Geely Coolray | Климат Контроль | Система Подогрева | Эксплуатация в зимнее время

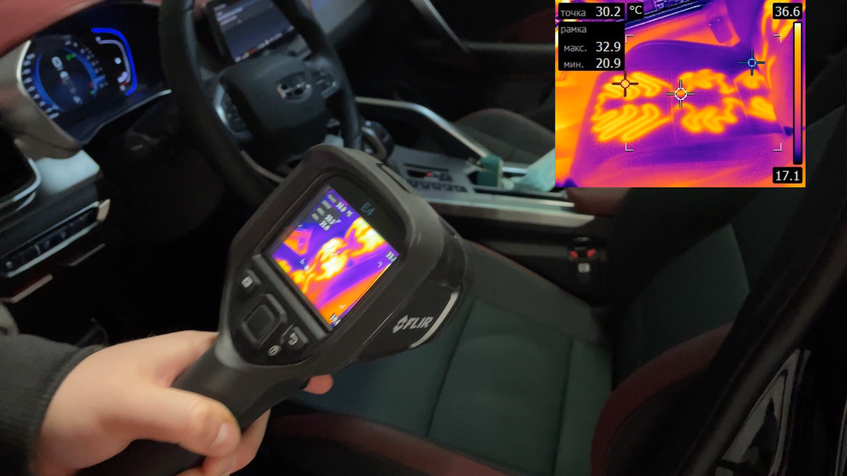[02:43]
On screen: spot 30.2°C
Спинка Как проложено То есть, кто говорит, что в спинках у них ничего нет По крайней мере, в моей И вот 21 года партии все есть
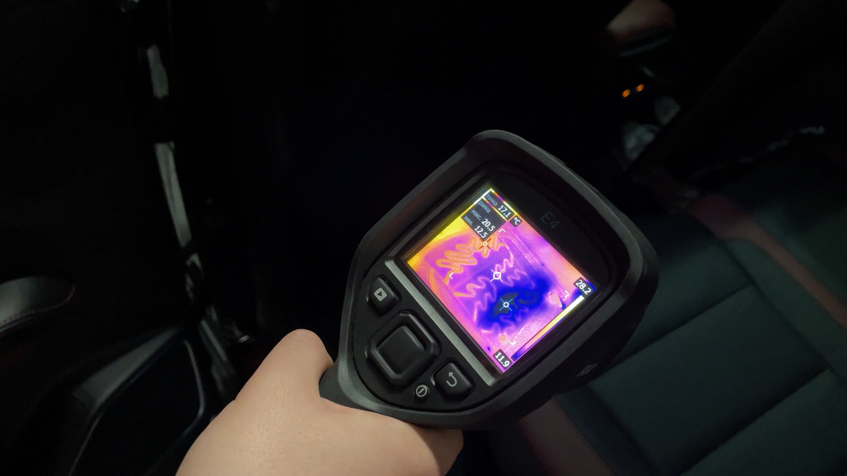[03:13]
эту зону Именно заднего сидения Вот он начинает потихонечку-потихонечку нагреваться
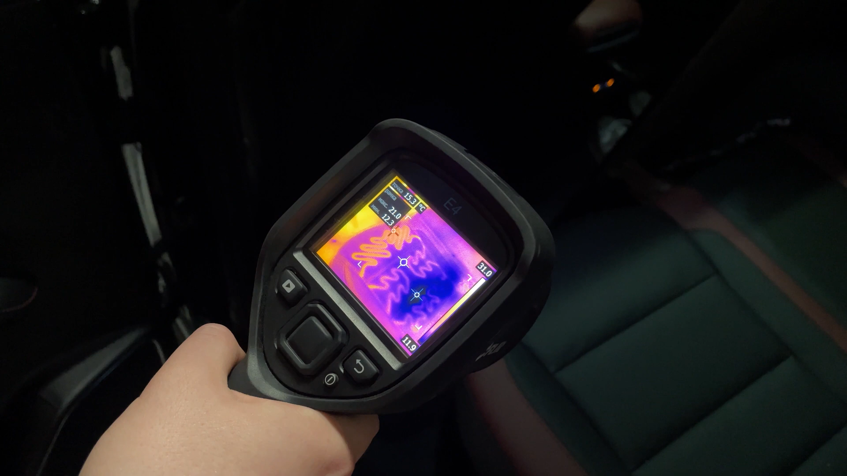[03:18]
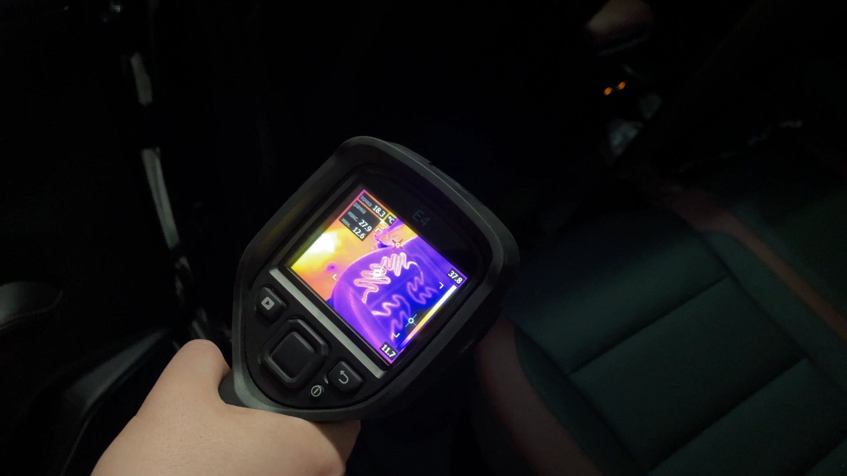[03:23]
С этой стороны быстрее С конца сидения Здесь немного подольше Но тоже разогревается
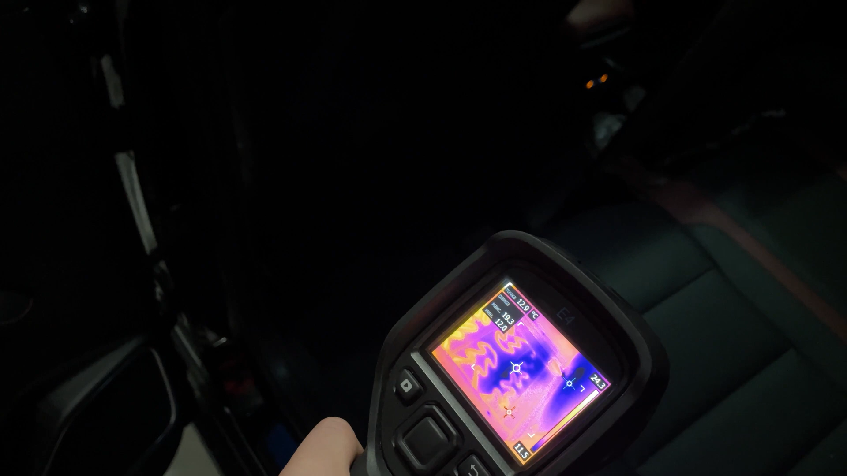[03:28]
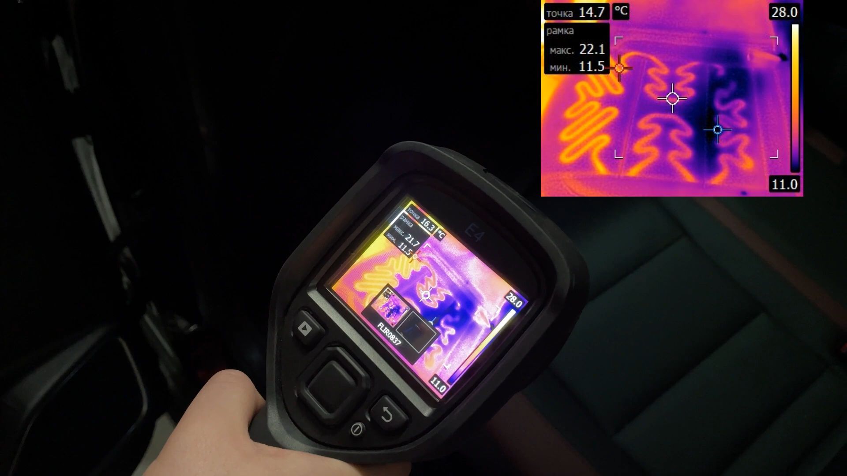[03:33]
On screen: min 11.5°C, scale top 28.0°C, scale bottom 11.0°C
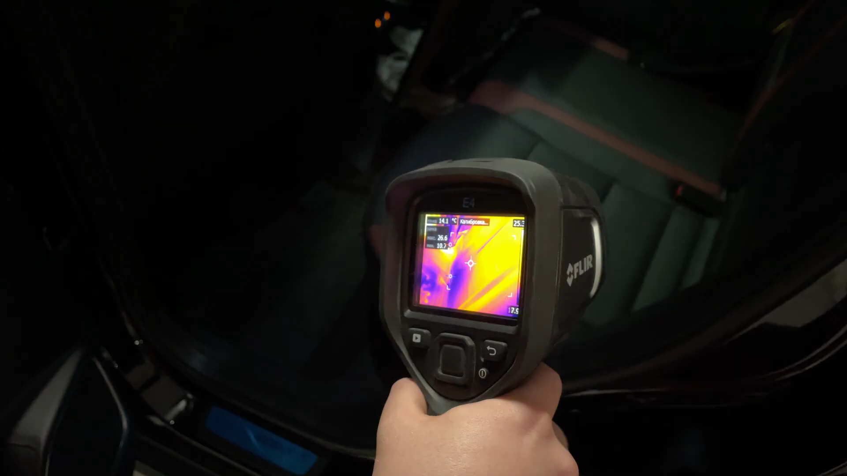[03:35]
По спинке никаких нитей не идет
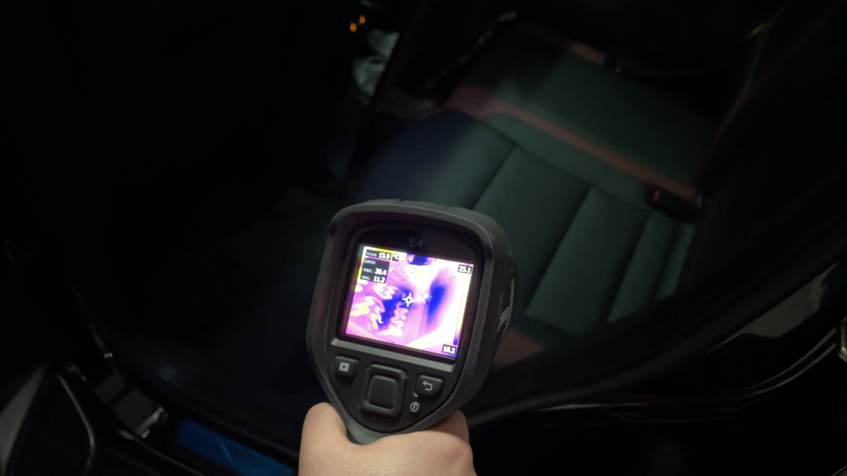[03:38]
Только вот на сидении И то я считаю,
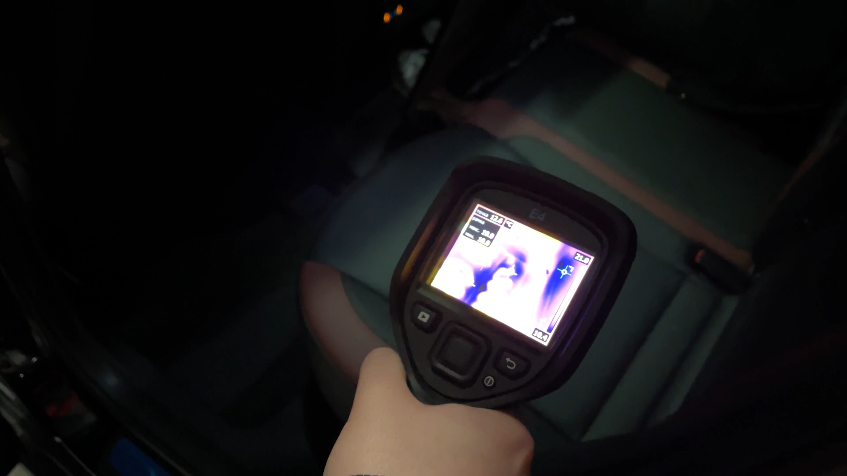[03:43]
что не сильно равномерно Судя по этим местам Есть провалы Но,
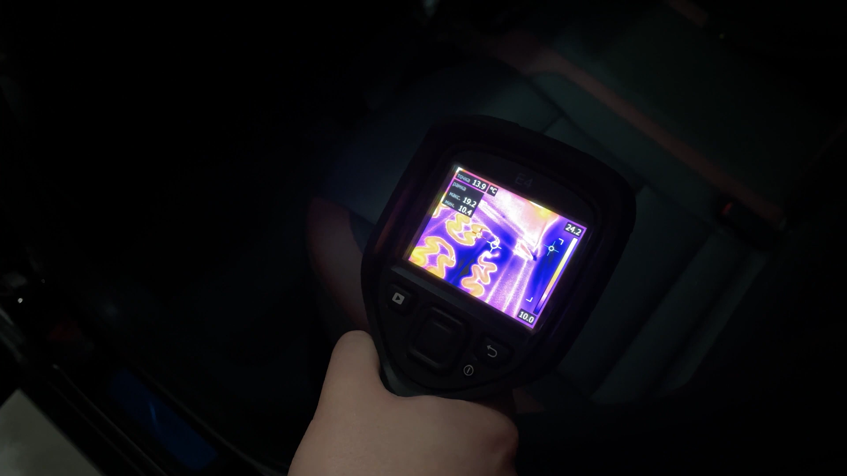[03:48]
в принципе, пассажиру заднему нормально, удобно
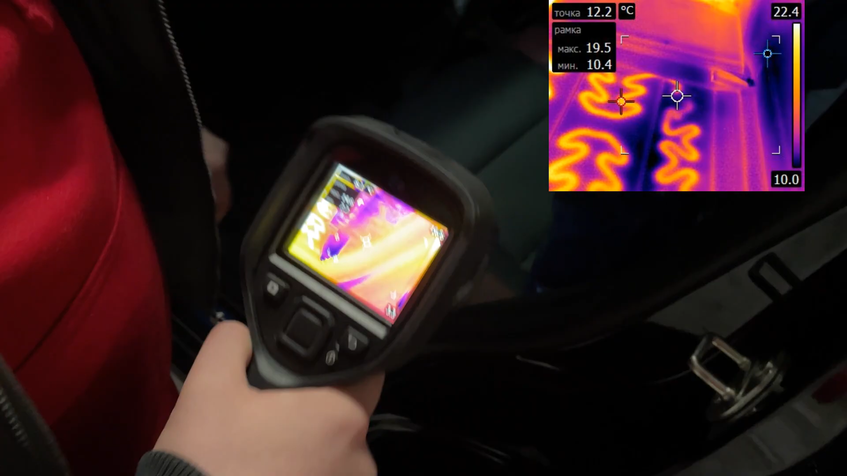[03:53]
On screen: spot 12.2°C
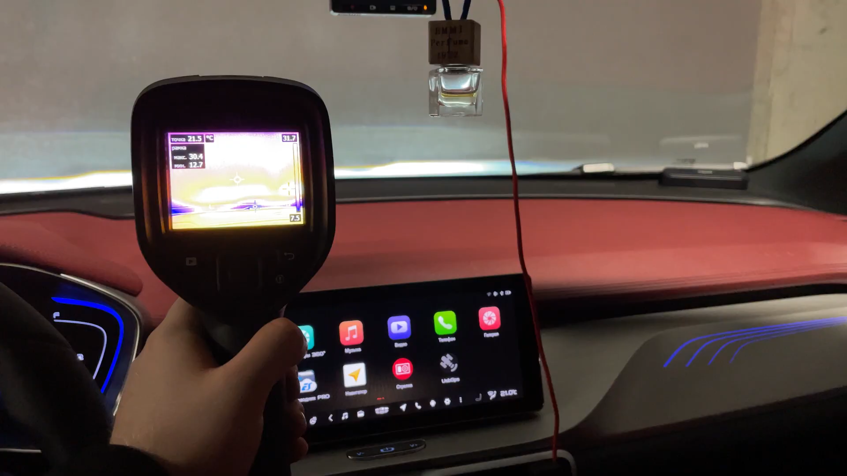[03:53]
On screen: spot 21.5°C
Вот смотрите Вот так вот выглядят те зоны До которых
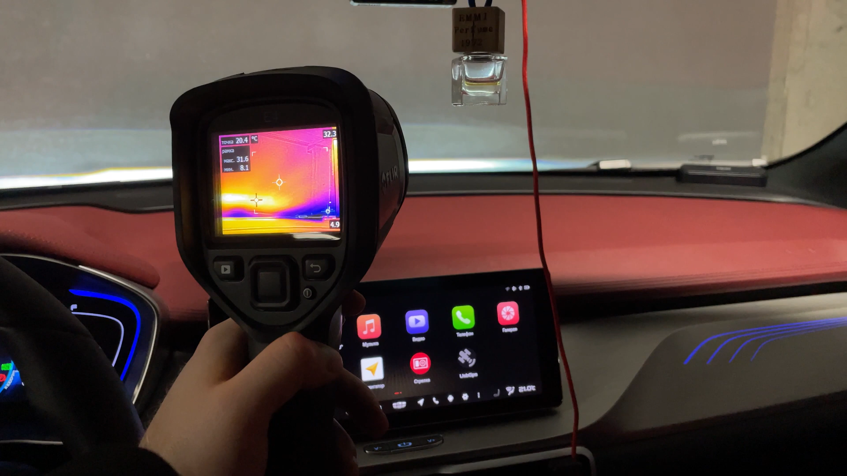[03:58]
On screen: spot 20.4°C
просто не достает Обдув лобового стекла То есть,
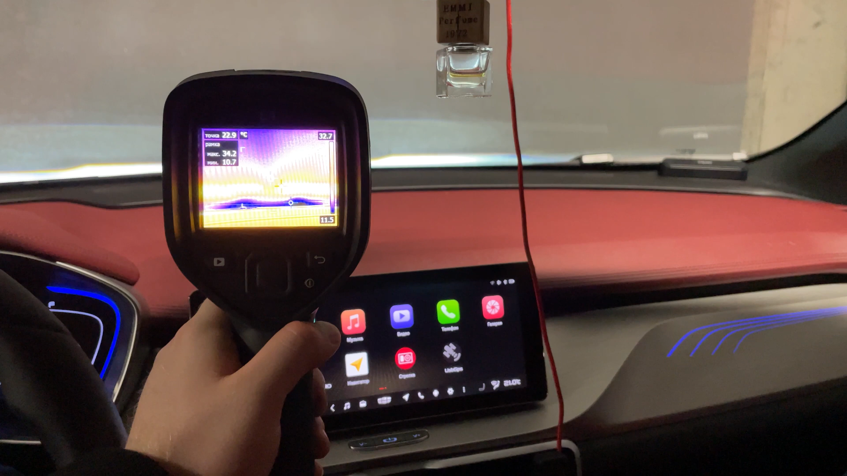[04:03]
On screen: spot 22.9°C, max 34.2°C, min 10.7°C
вот он у нас здесь В средней точке начинается Вот по серединке Здесь у нас мертвая зона Здесь, естественно,
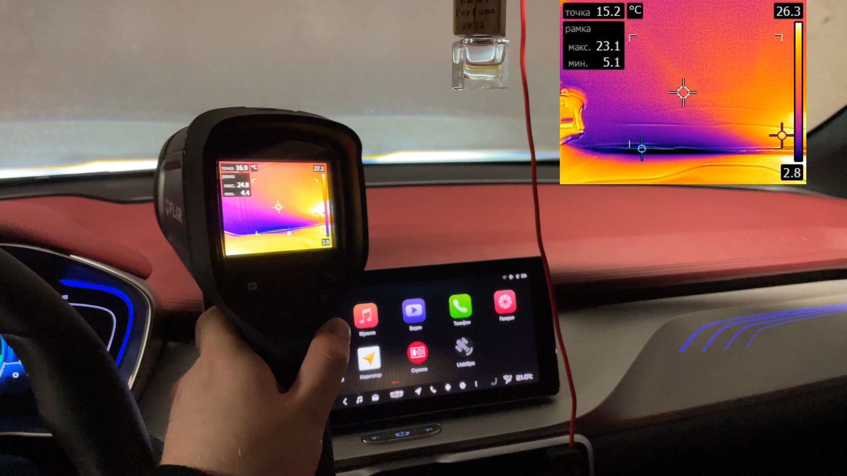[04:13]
он не достает И вот здесь у нас тоже мертвая зона Справа-слева он не достает В принципе,
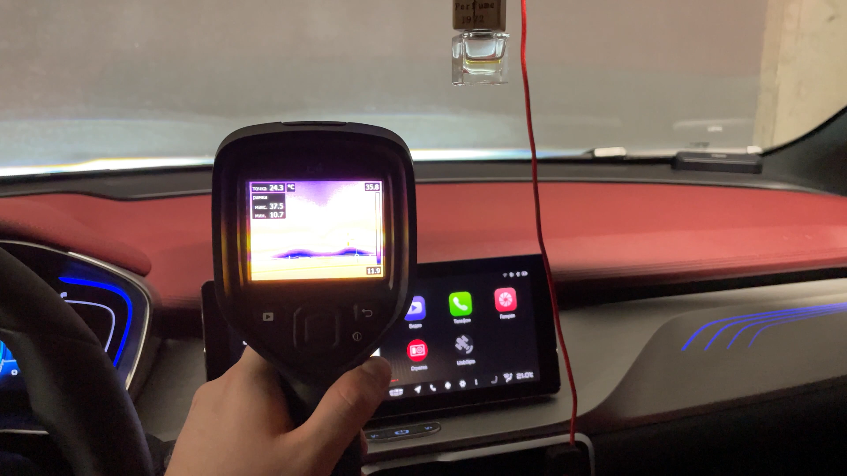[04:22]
On screen: spot 24.3°C
это логично Из-за расположения вот этих дефлекторов Но я наглядно это вот вам показываю Что
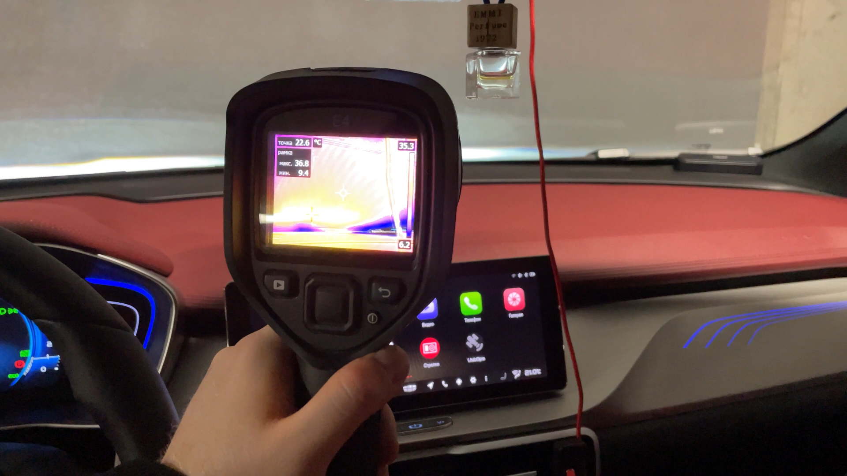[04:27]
On screen: spot 22.6°C
есть вот эти холодные участки Где просто будет постоянно замерзать Или запотевать На